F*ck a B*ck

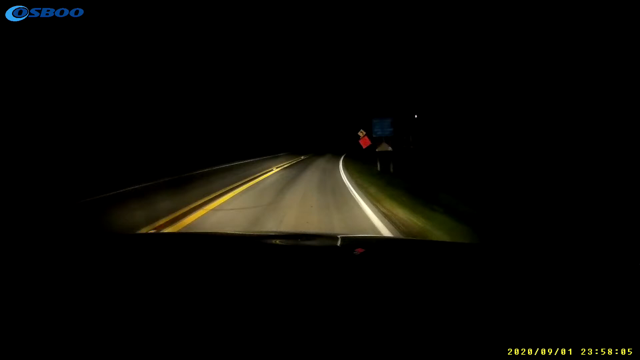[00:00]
Oh Shit Well my heart works. Well, that's I'm a fucking dash cam. That's going on fucking line Yeah, you can see where my fucking ABS doesn't work cuz I fucking slid. Yeah, your car was like, oh, we aren't stopping here You almost